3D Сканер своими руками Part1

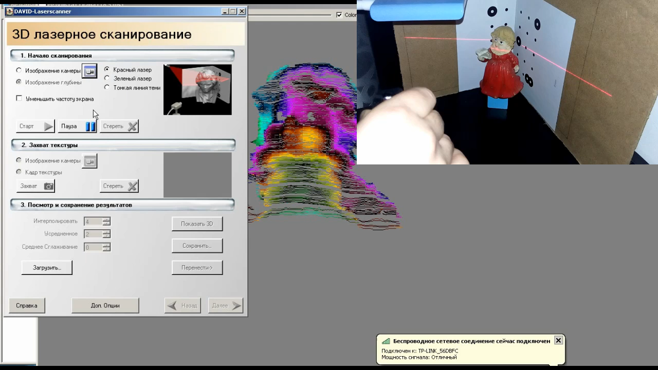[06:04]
обратите внимание глаза сделаны из отражающего материала поэтому они не сканируются вот я делаю движение небольшие вверх вниз теперь сейчас
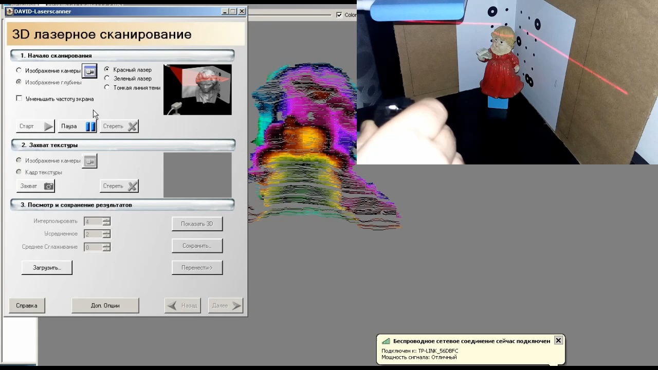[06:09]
я возьму опущу чтобы было видно полностью всю фигуру
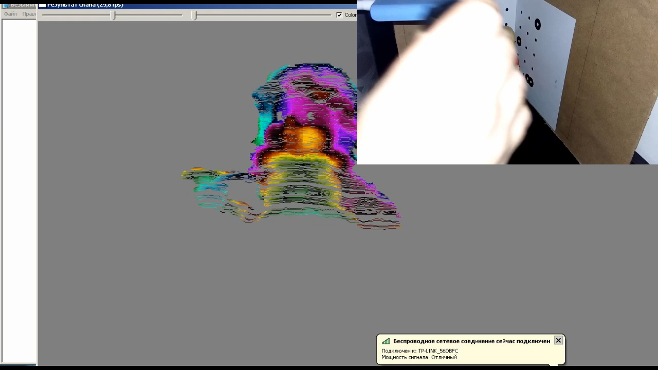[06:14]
захожу еще раз и начинаю сканировать смотрите сейчас я обведу всю фигурку как видите на глазах фигурка начинает
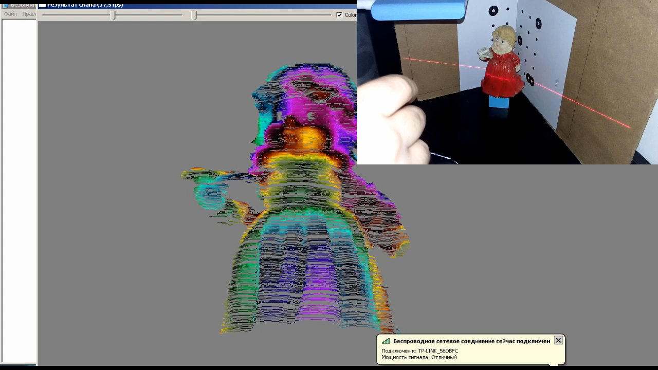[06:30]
проявляться вот какие я движения делаю соответственно надо водить лучше медленно и потихонечку но как бы рукой то сложно словить поэтому фигурка вот она полностью все заливается вот я в центре вожу туда-сюда
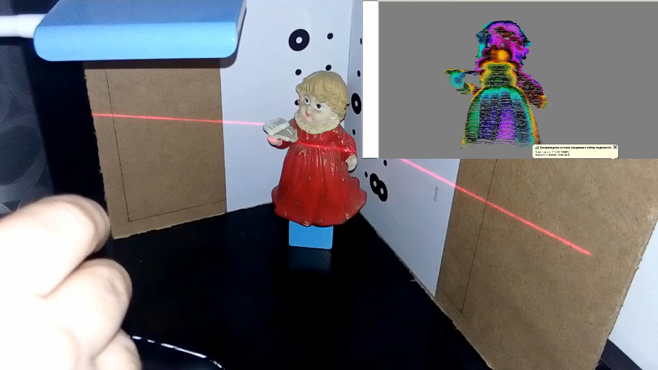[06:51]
вверх-вниз вверх-вниз заливая полностью фигура могу как возможно максимально вот юбочку заканчиваем ее
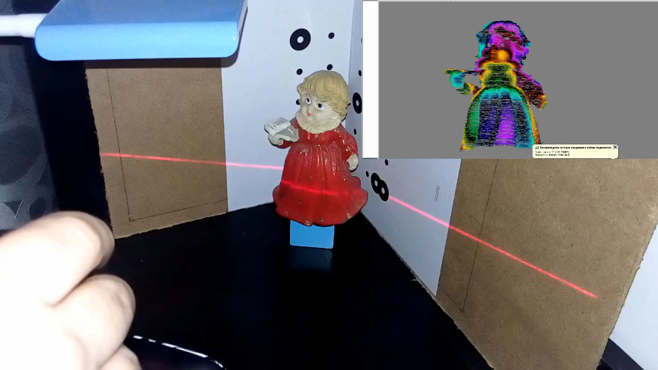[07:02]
принципе пробно пойдет вообще конечно надо
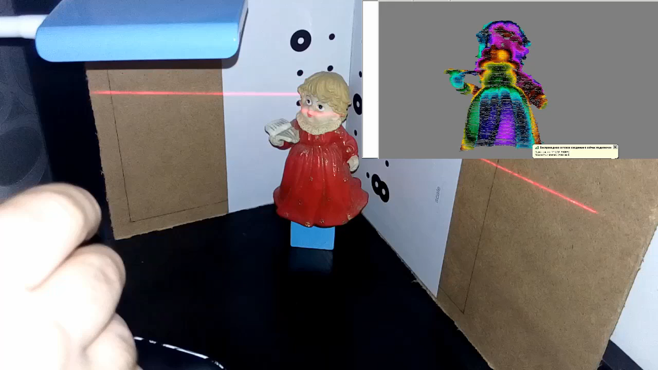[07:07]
помучиться и добиться еще более максимально эффекта значит теперь я теперь я нажимаю паузу и мы можем
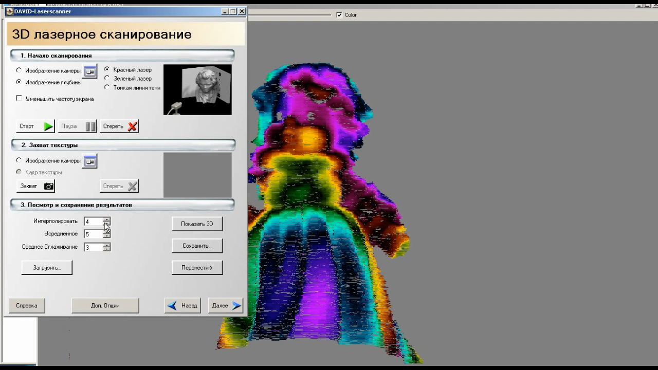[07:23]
посмотреть что у нас получилось единственное что надо выставить какой-нибудь сглаженный хотя бы троечку усреднение пятерочку интерполяцию интерполяция еще надо разбираться что такое жму показать 3d лет вот
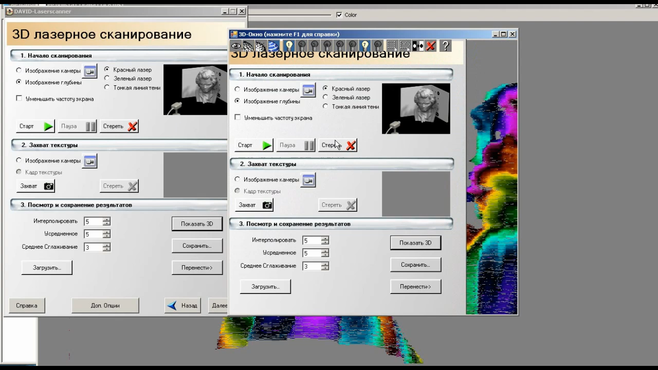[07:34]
она фигурка опять начинает глючить комп от того что еле тянет с разверну на весь экран вот фигурка
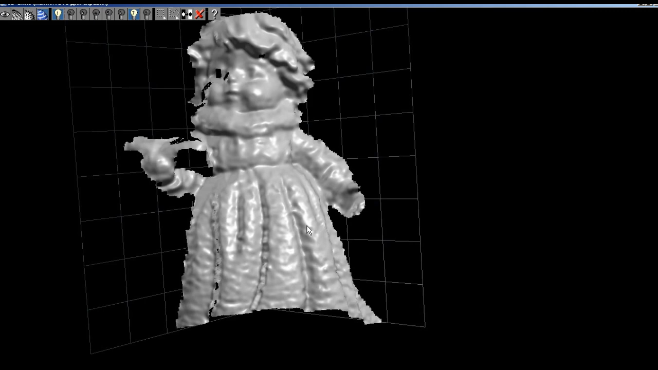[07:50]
ее можно вращать поворачивать соответственно таких несколько сканов сделать мало того требования к фигуре следующие желательно она должна быть какая-то матовая и белого
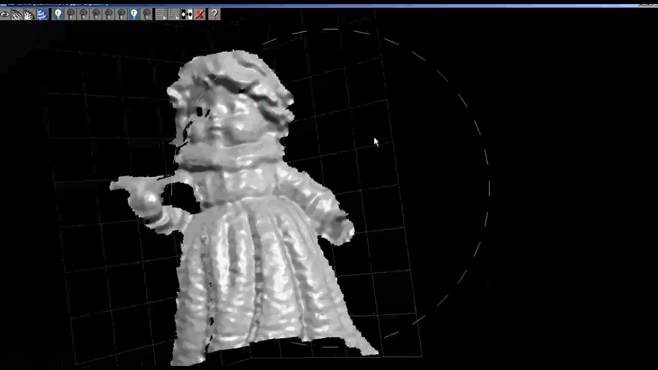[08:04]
цвета или как хотя бы однородного но не черного цвета ваш черный цвет плохо отражает
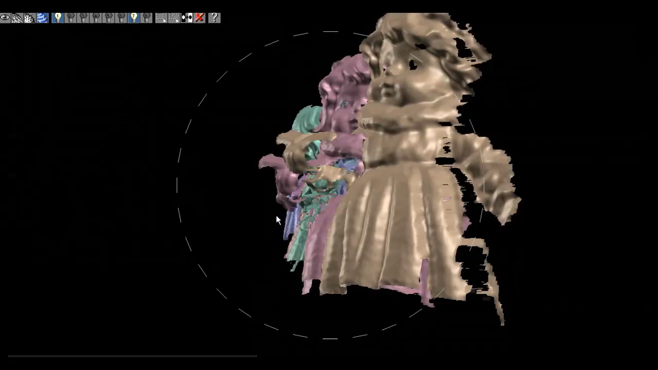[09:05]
ну в общем после долгих мучений получается что то вот такое вот
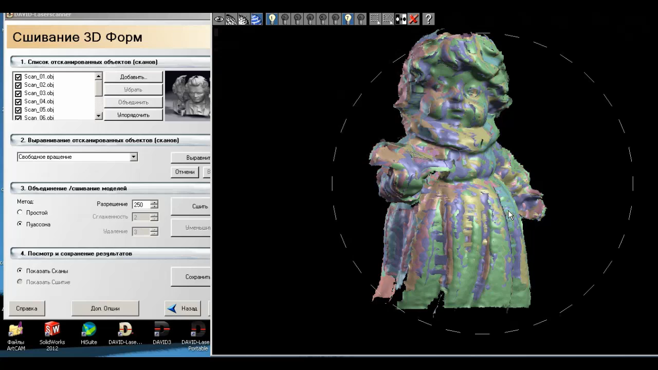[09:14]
на слое но слоев друг на друга такая пластилиновая леди